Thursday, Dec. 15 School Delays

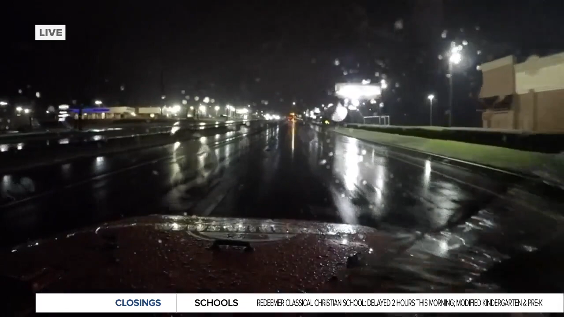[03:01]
So it's mainly just wet. But anyone who's been through a Maryland winter knows the drill.